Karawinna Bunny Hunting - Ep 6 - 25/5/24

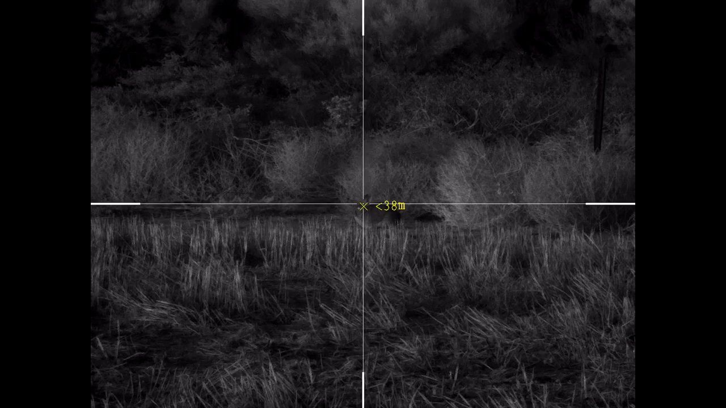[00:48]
I actually do need to aim that fraction higher and do that. You can see his beady little eyes.
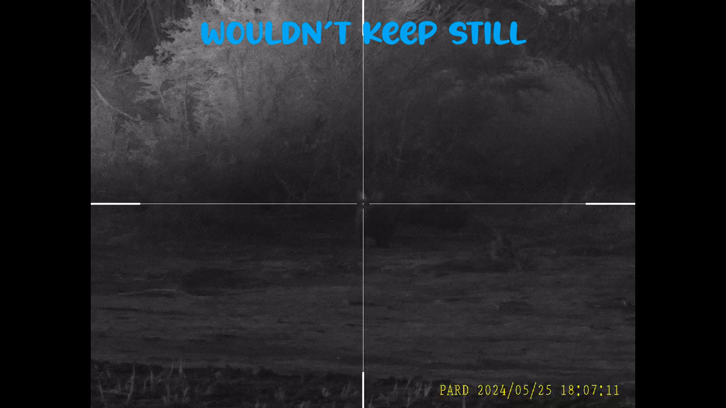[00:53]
Yep, there you go. No, he's moving. I can still see him.
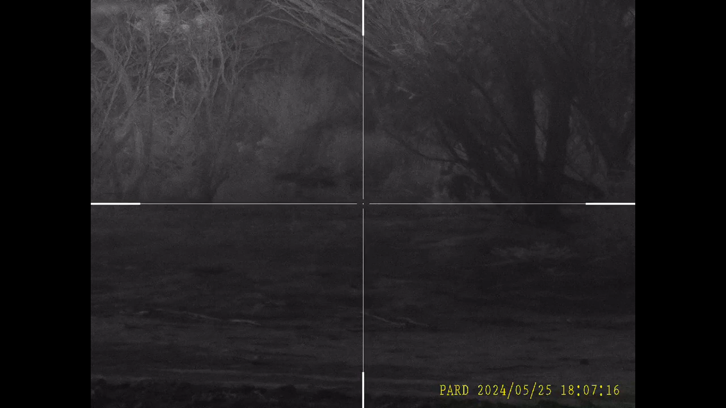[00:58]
And he's sitting up nicely. Yep, 50 metres easy.
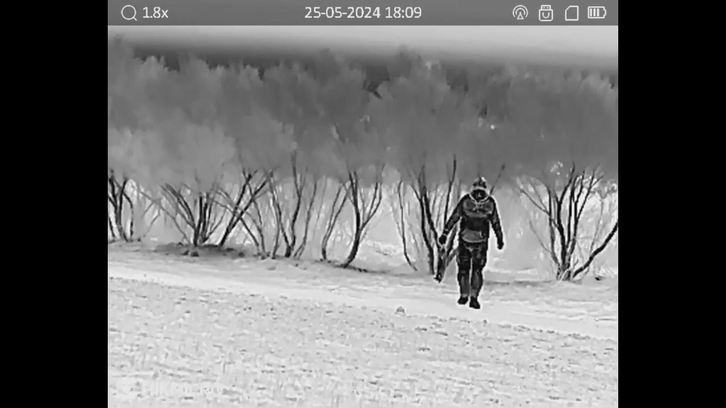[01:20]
Yeah. I've got one in. There should be one in the middle of the TV screen right now.
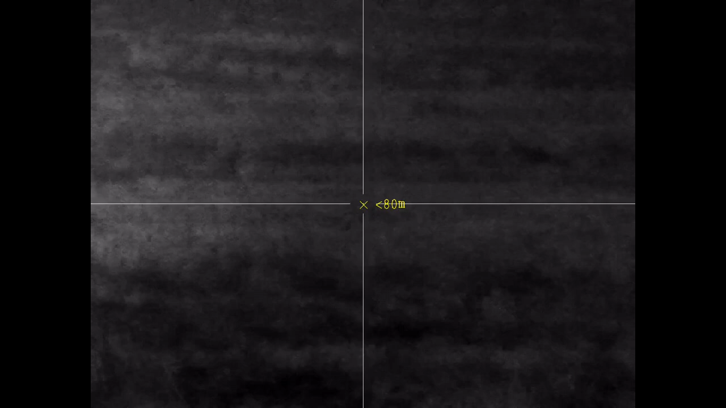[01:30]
Moving. I can see him. I can see him.
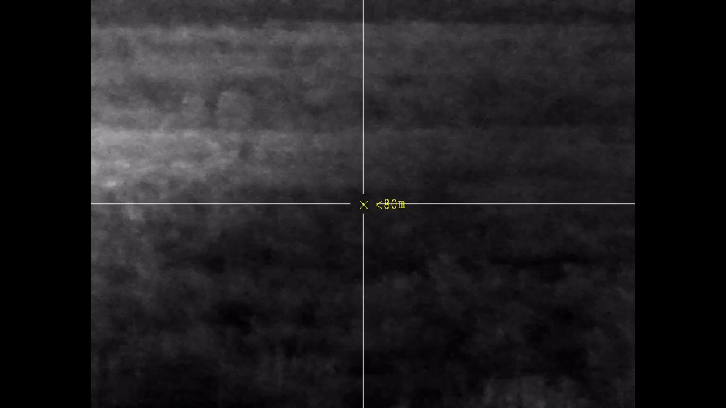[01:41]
He's moving. I'm following him. Oh, yes, now I see him. Yep.
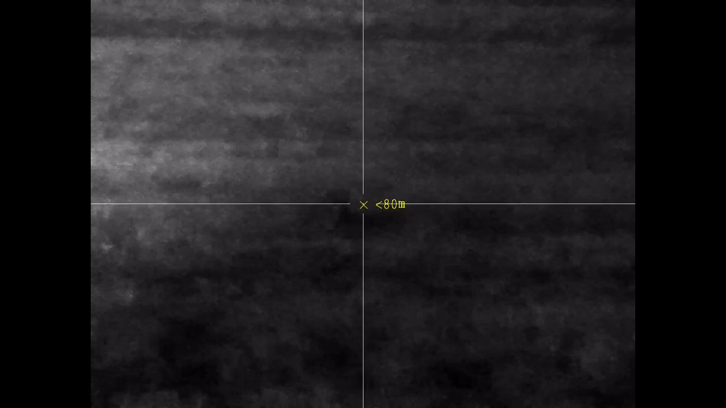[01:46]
There he is. That's about 75 metres. Yeah, it says about 80 when I.
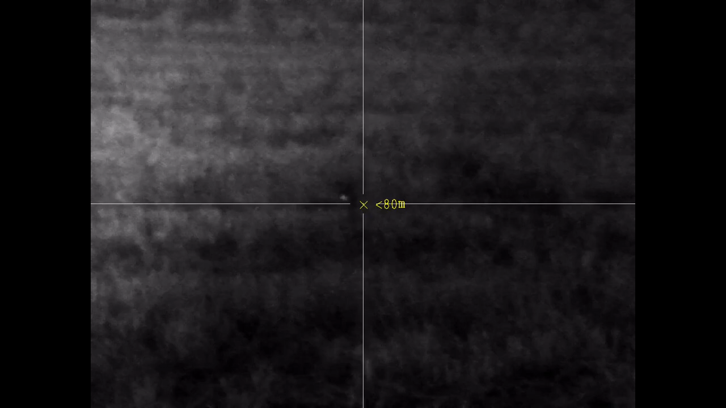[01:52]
And he's right in the centre of that thermal.
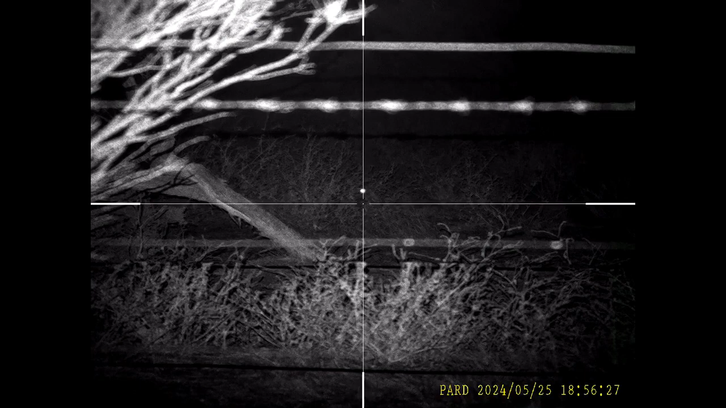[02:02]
Oh, you little.
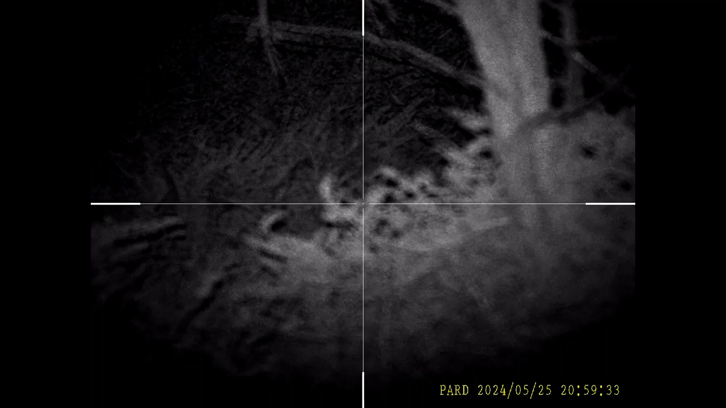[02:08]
No, I can't see. Oh, there he goes. He's waiting for you now, mate. Oh,
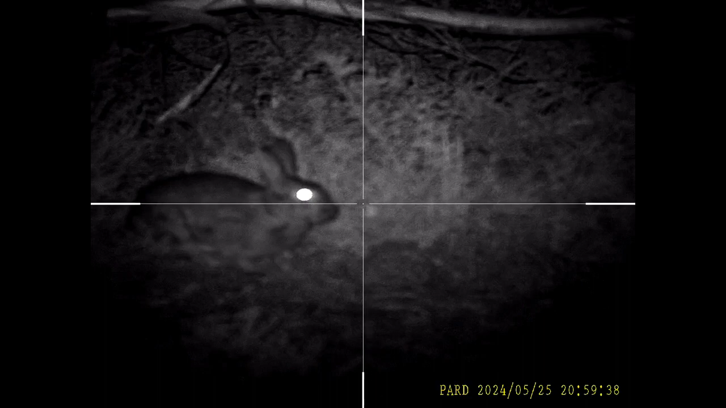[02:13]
like he's not even. Oh, yeah, there he goes.
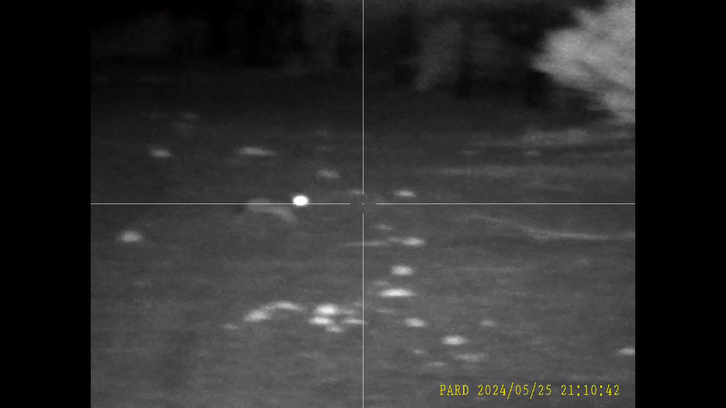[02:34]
Oh, which one's that? No, the old one. Oh, okay. You can call it top of the head.
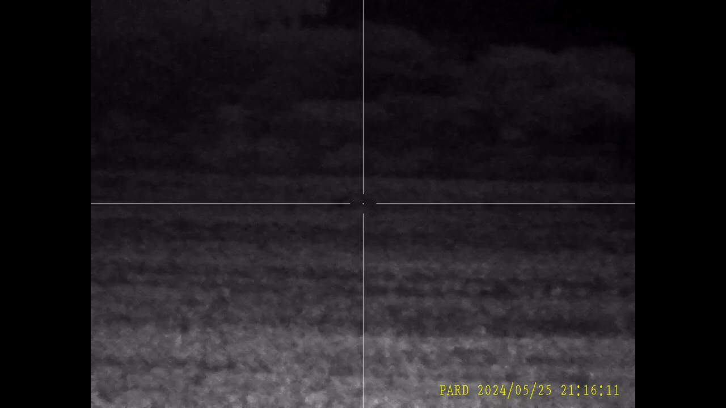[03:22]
I'll just refocus the scope a bit. I don't know, it might be a...
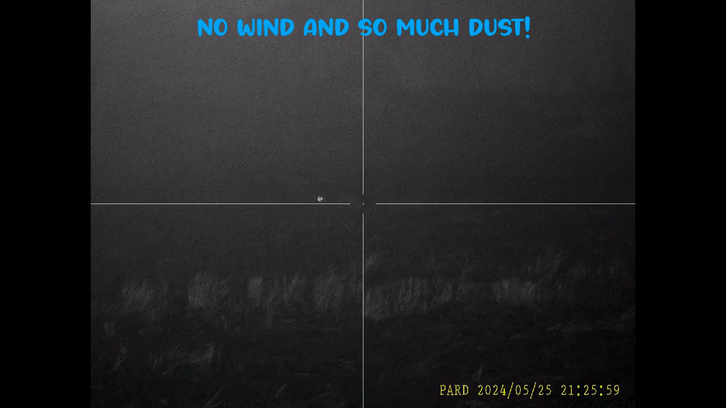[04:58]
called dust. Oh, yeah, it's definitely a rabbit.
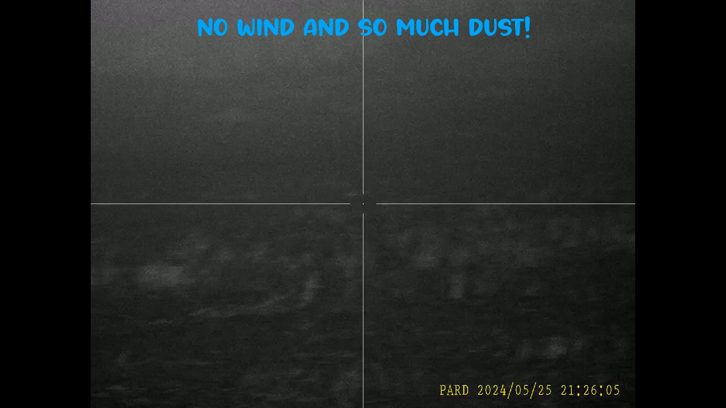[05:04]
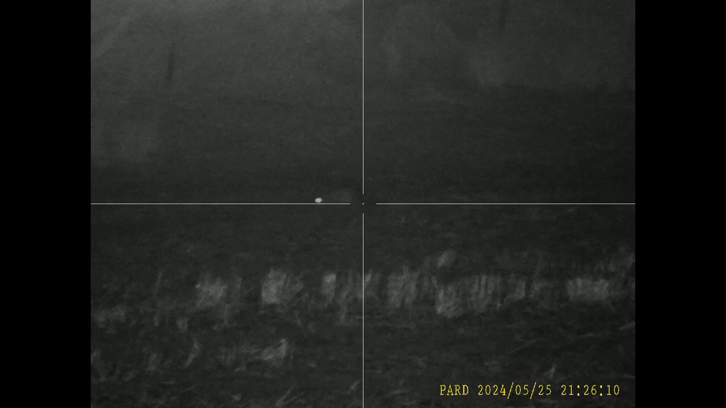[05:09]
There it is.
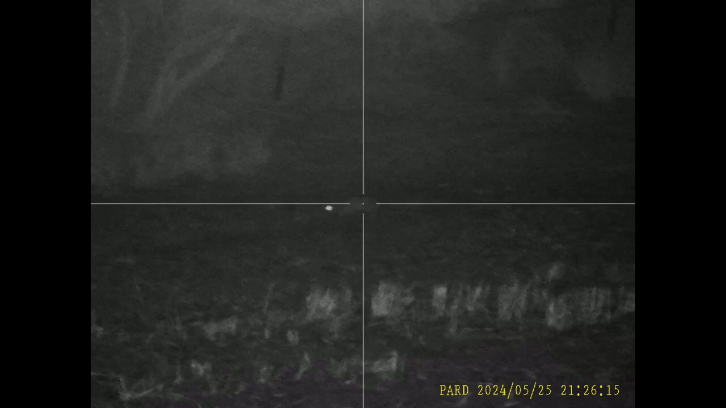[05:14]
That got him. His beady little eye, though. And then there's one there. One right in the centre, and then there's one right there.
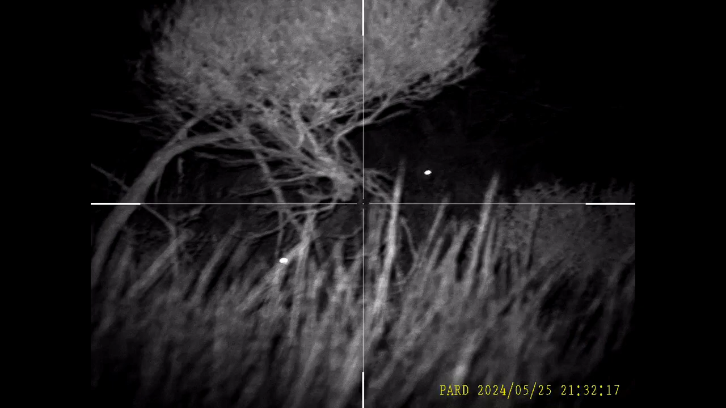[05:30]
And there's one there. Oh yeah, that one's the best shot. That got him.